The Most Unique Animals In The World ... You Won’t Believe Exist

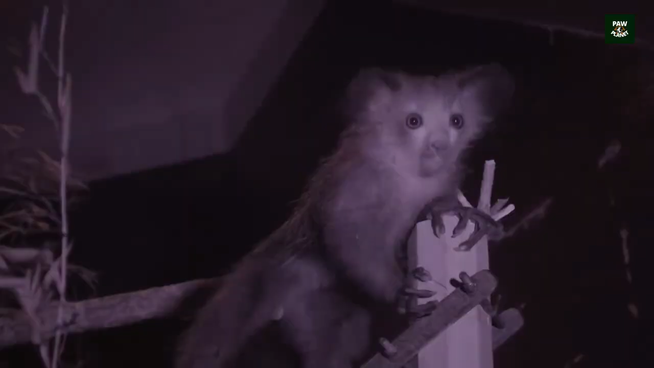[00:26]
Dive deep into the nocturnal forests of Madagascar, where the Ai Ai, a mysterious Lima, lurks.